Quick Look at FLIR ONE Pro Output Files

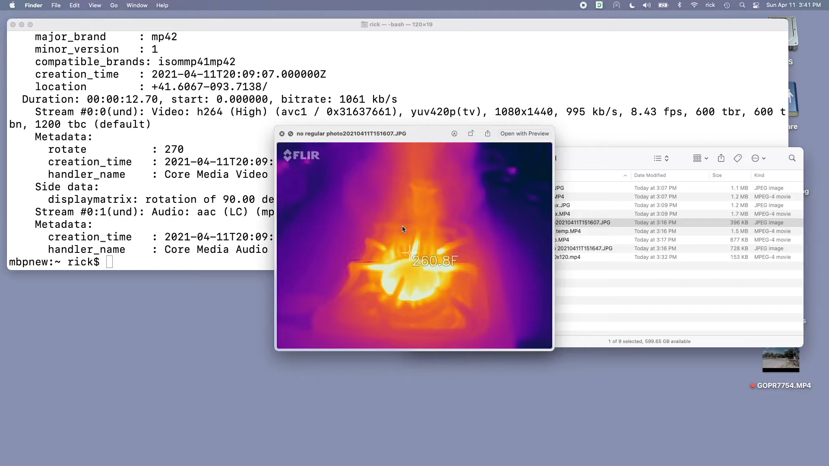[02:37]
Clear my screen. I'll pull this up.
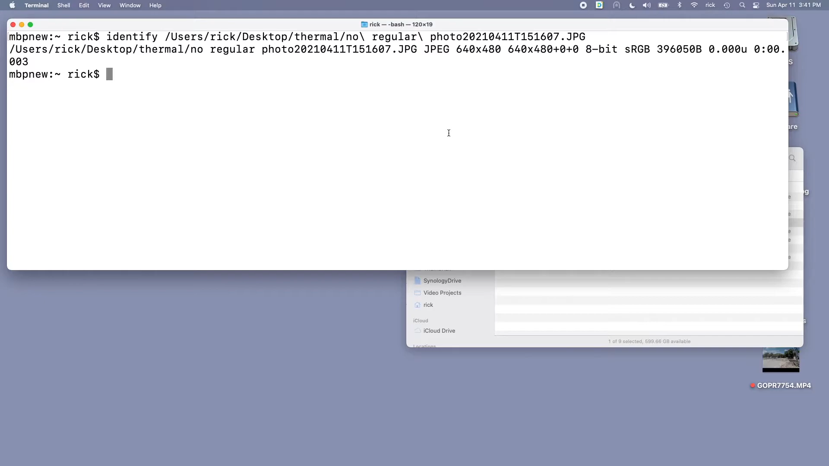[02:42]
So if we turn off MSX and just look at the thermal image and take a photo that's at 640 by 480. So that is smaller and we have video of that too.
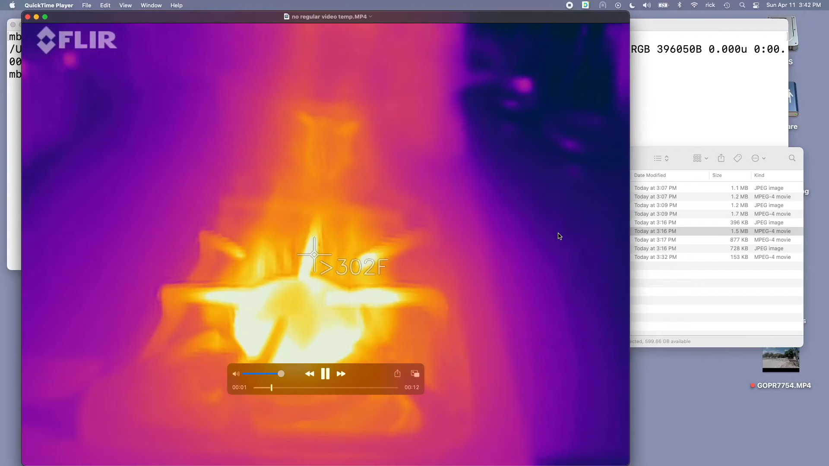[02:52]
So this is just the video without MSX so it's just the thermal image or thermal video I guess you'd say. Look at that.
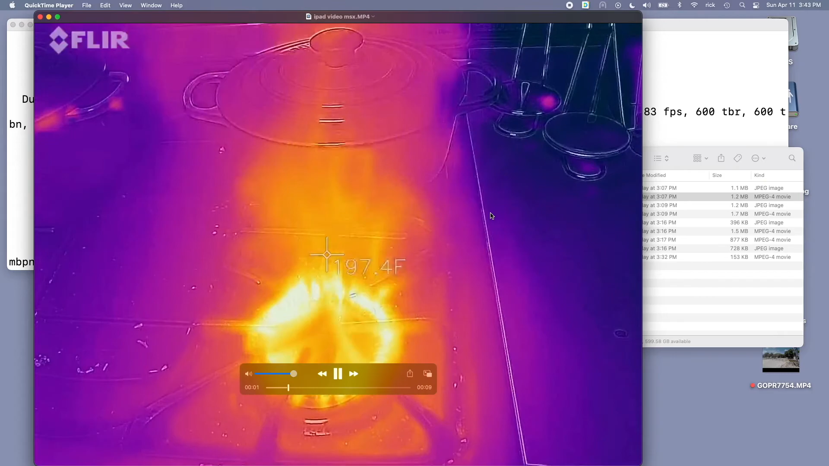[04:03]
Because when you're looking at it in this mode here it's blown up a lot and it interpolates things so it's bigger than it actually is pulling in. And it overlays it on the image and it makes it more useful that way. It's easier to see you know when it's a small thing not as useful not as easy to see.
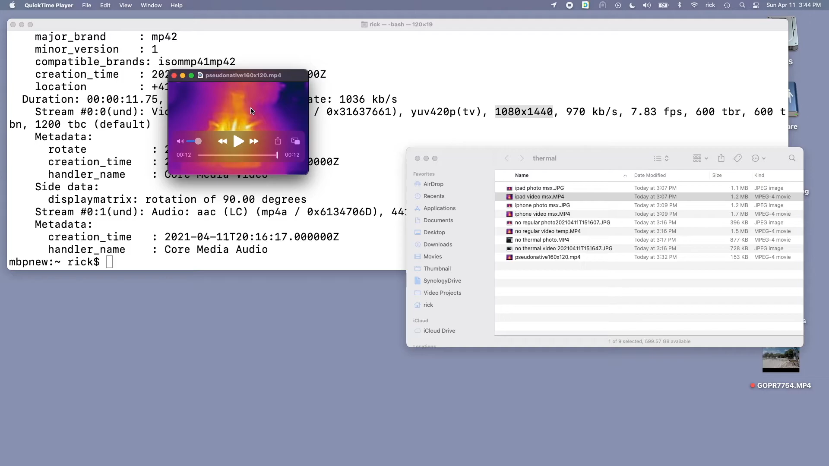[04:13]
Of course I can take this here and I can drag it
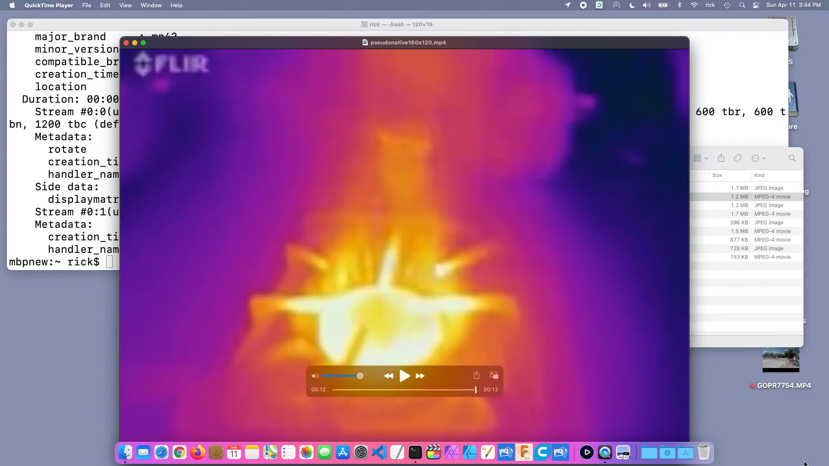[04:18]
up and it probably looks very similar to the one that I had that was just thermal here.
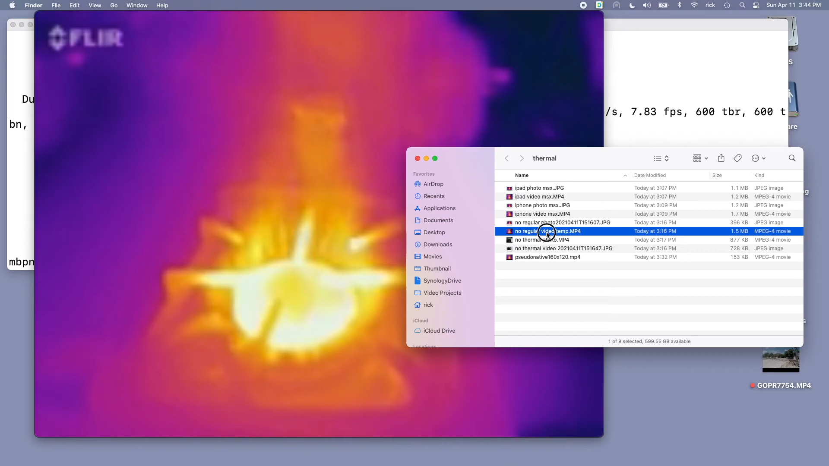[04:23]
So these probably look very similar. If I can get both of them up here. So actually the one that I outputted natively is a little blockier because QuickTime is smoothing this out a little bit. But you can see it looks pretty similar there.
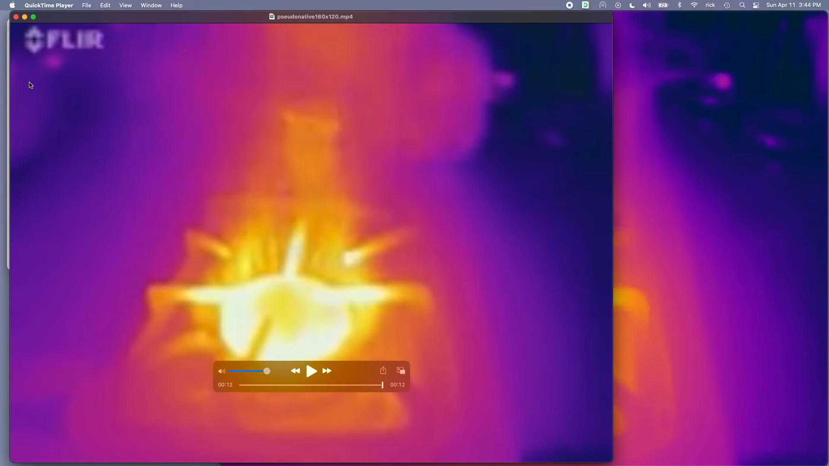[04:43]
But if it wasn't scaling it up it would be this tiny little video file.